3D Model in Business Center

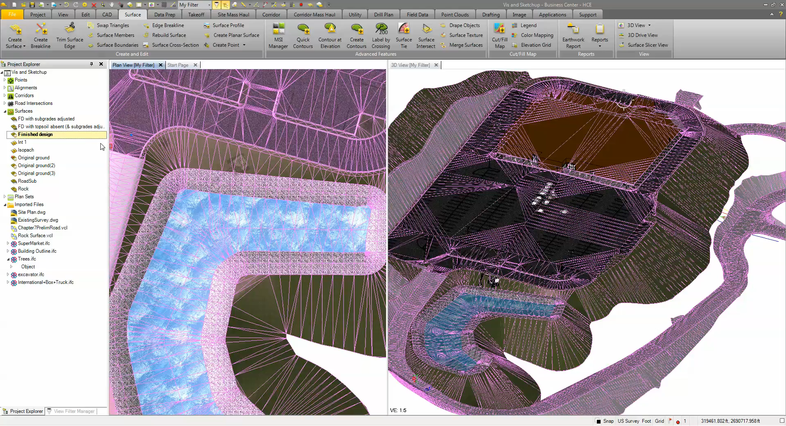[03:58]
Then once you have that if you come in and select a surface you can do a 3D drive view and what this does it creates another view and